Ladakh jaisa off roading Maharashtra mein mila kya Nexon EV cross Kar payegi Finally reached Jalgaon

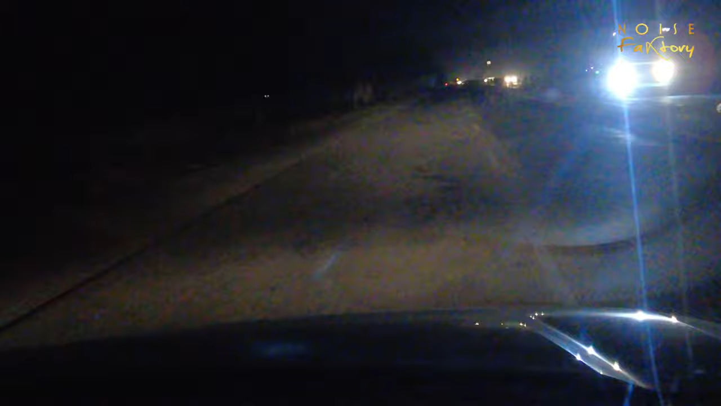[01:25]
अदरवाइज रोड इज क्वाइट एम्प्टी और मज़ेदार है एंड लविंग द एंजॉइंग द ड्राइव एंड कम्फर्ट ऑफ द कार तो आपको पता ही है इस नेक्स्ट लेवल, तो लविंग द ड्राइव।
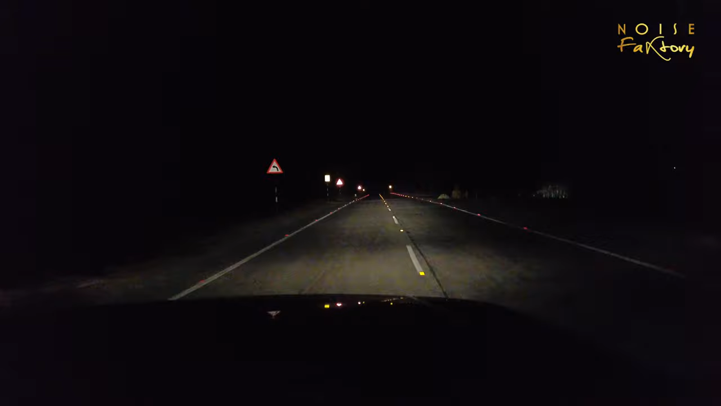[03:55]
रोड्स तो बेसिकली अच्छे ही हैं बट बीच बीच में एक आधा ऐसा कोई पैच आ रहा है जहाँ पर रोड का काम कंप्लीट नहीं हुआ है, सो नाइट टाइम के लिए एक थोड़ा सा वो चैलेंजिंग है, तो ड्राइव करते वक्त अगर आप ये रूट पे हो तो थोड़ा सेफ रहिए। रेस्ट ऑल ट्रैफिक इतना नहीं है बट एकदम सुनसान भी नहीं है,
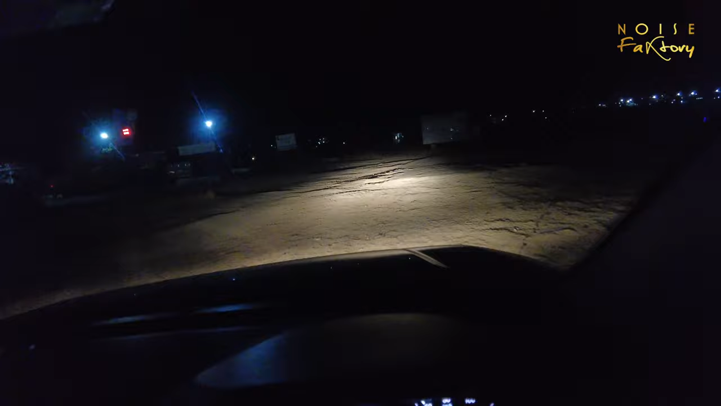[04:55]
नेक्स्ट लेवल ऑफ रोडिंग हो रहा है फ्रेंड्स यहाँ पर, मतलब एवरी 10 किलोमीटर या 5 किलोमीटर में खराब पैच आ रहा है, बट द वे द कार इज परफॉर्मिंग इज अमेजिंग.
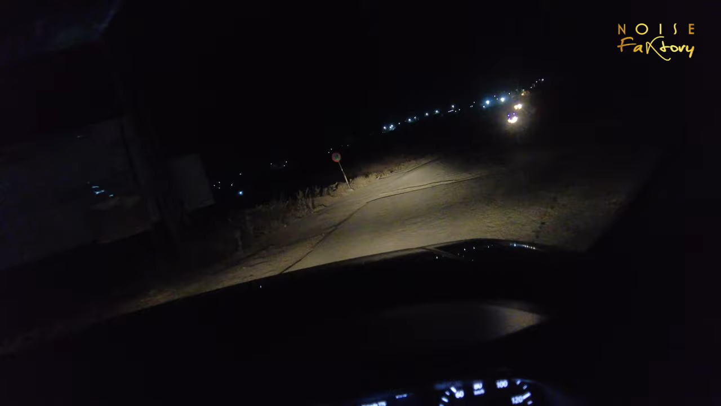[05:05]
मतलब इवन द जर्क्स आर वेरी सटल. ऐसे ऐसे बैचेस आ रहे हैं जहाँ पे रोड ही बिल्कुल नहीं है, जैसे कच्चा रास्ता बना हुआ है. रियली अमेज एंड हैप्पी विद द होल एक्सपीरियंस ऑफ द कार.
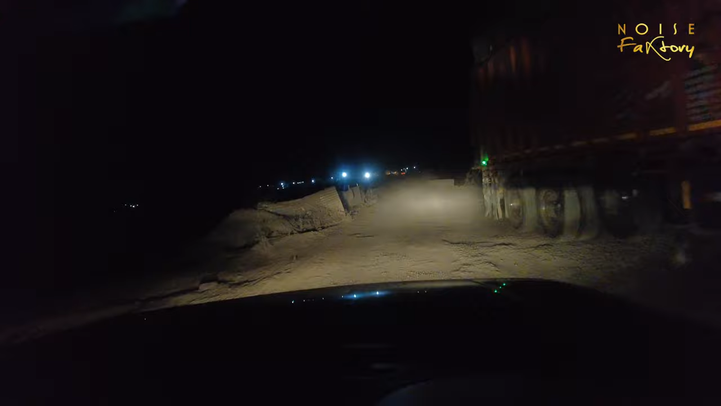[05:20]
मतलब ऑफ रोडिंग मतलब नेक्स्ट लेवल हो रहा है यहाँ पर.